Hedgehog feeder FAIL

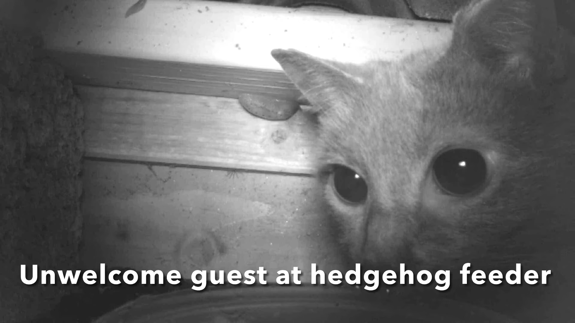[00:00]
We had an unwelcome guest at the hedgehog feeder even though we thought we made it in a way that cats couldn't get in.
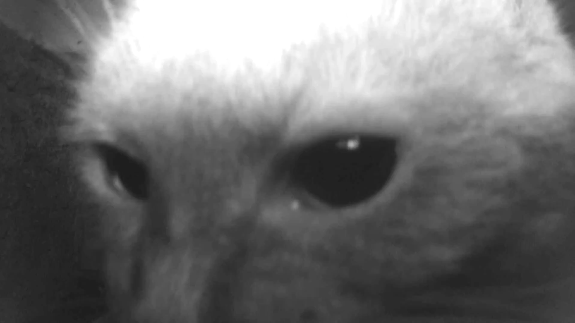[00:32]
The only reason why we don't want cats to go in is because cats get fed by their owners so they don't really need to be fed by us. We just want to catch wild animals on camera and also help hedgehogs get enough food for winter and hibernation. We also caught this adorable mouse on camera.
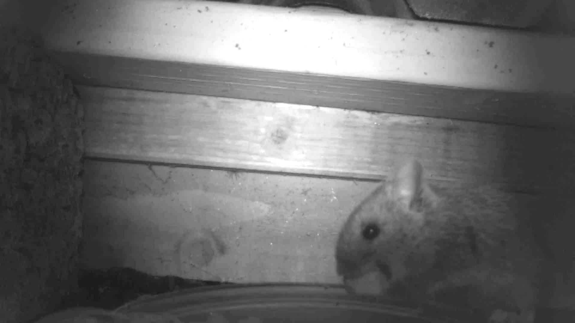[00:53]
And you might not want mice in your house but it's
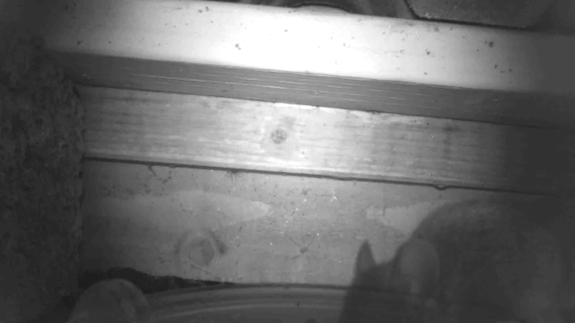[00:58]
nice to feed them outside and they are after all really adorable.
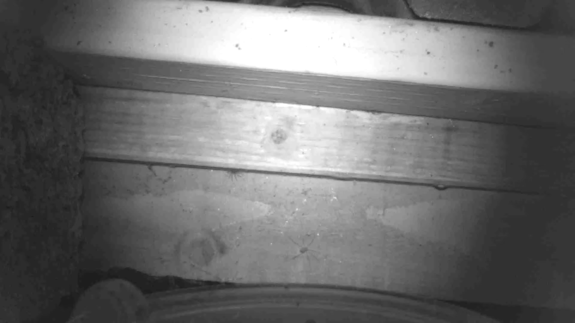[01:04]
The last scene in this video is also my favourite scene. You can see the adorable mouse in that massive slug. Thanks for watching.